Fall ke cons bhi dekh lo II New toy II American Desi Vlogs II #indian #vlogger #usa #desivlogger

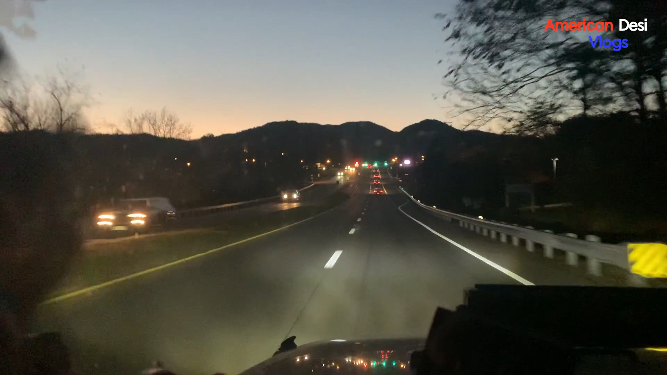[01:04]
दीपिका कह रही थी आगे पहाड़ आएंगे तो दिखाना, ये पहाड़ देख लो फ्रेंड्स कुछ नज़र नहीं आ रहा।